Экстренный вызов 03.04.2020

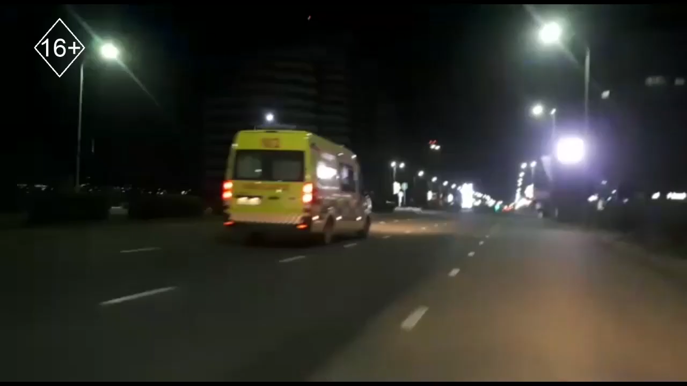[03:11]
С различными ушибами он был доставлен в первую городскую больницу.